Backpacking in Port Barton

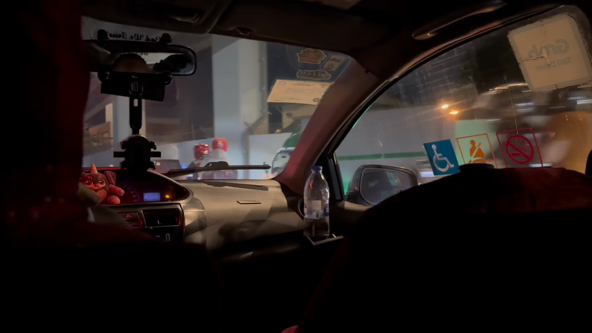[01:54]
Angekommen in Manila, wo wir erst eine halbe Stadtrundfahrt machen mussten, um zum anderen Terminal zu gelangen.